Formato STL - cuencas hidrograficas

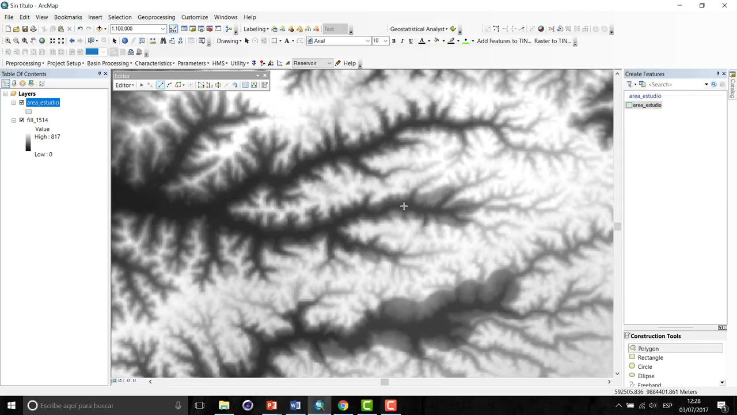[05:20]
prestos el programa nos permite pues a nosotros nos da la crucecita para poder a delimitar vamos a tomar una partecita aquí por ejemplo aquí esto de aquí pequeña
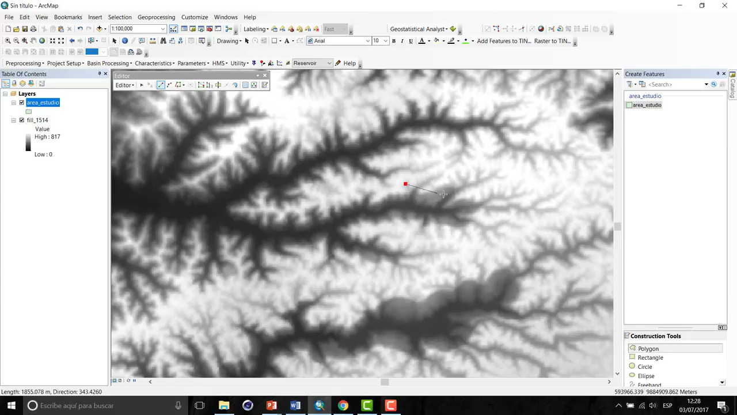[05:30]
hacemos que este es mi área de estudio y cuando ya queremos culminar doble clic y pues ahí tenemos hemos dado un polígono que nos demuestra nuestra área de estudio ok cerramos el editor
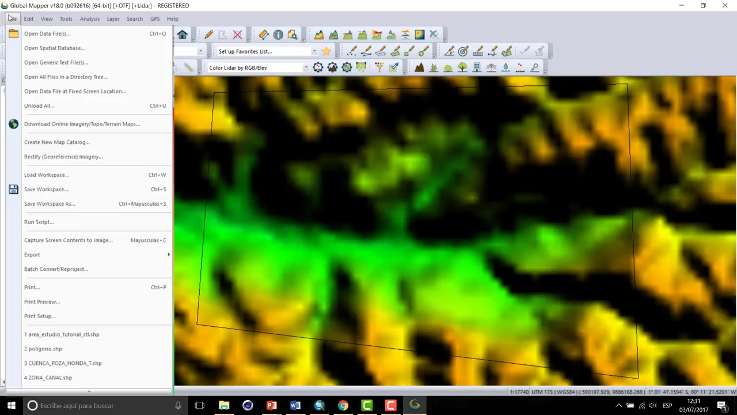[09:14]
este tipo de formatos una vez pues que tenemos nosotros ya aquí cargado nuestro mapa procedemos a exportarlo al formato STL nos vamos a File luego a export y aquí seleccionamos export 3D format
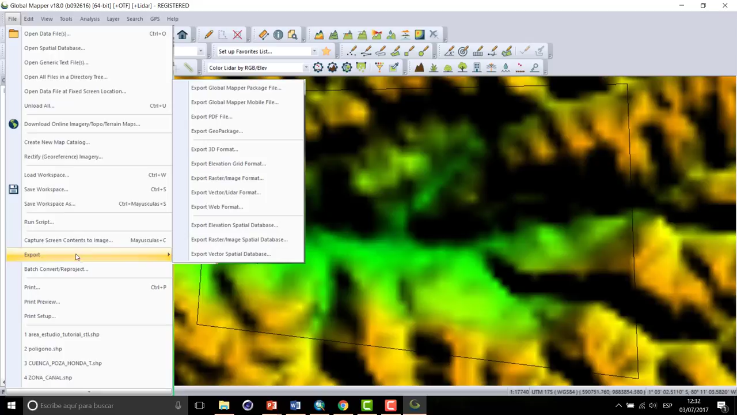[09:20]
aquí pues aquí es muy importante tener en cuenta de que hay varios elementos el que nos permite a nosotros
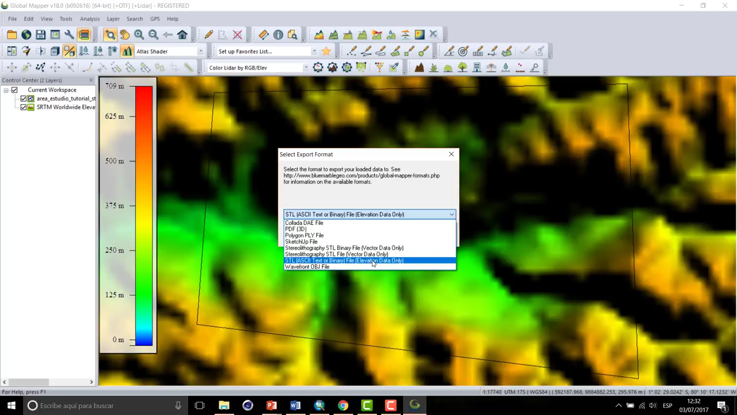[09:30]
crear la elevación esta que está aquí STL ASCII Text Ordinary le damos aquí clic ok y aquí pues por favor debemos notar que esto está en metros esto lo dejamos así y aquí pues debemos ver que estén chequeadas estas opciones export a binary match smaller than text STL y export to a
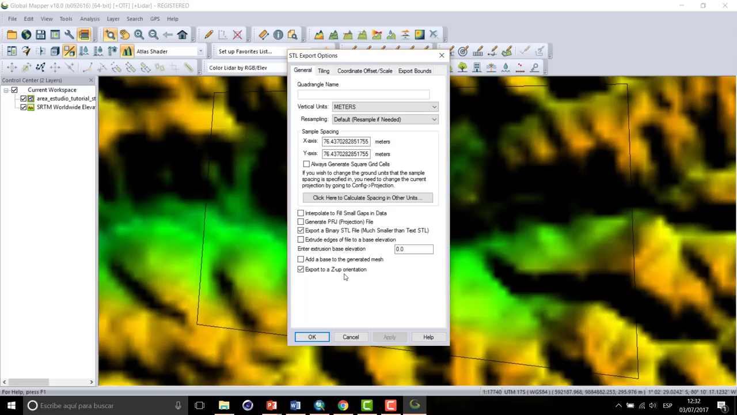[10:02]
esa orientation es decir esto para que nos dé la coordenada Z que va a ser la elevación la cota le damos ok y pues aquí le vamos a colocar justo STL STL vamos a ponerle tutorial
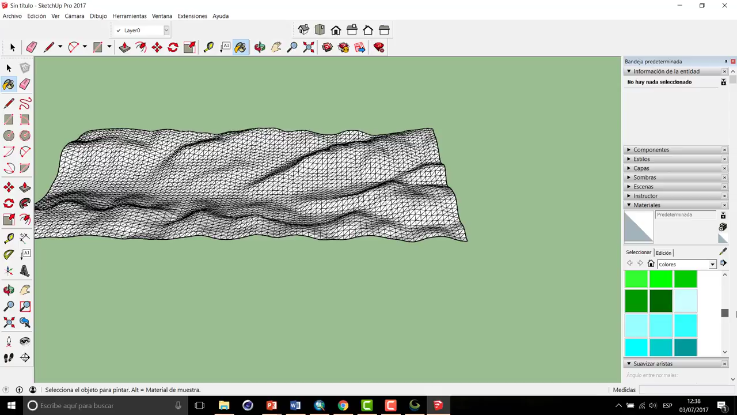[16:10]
y aquí está nuestra cuenca y podríamos nosotros aquí en este momento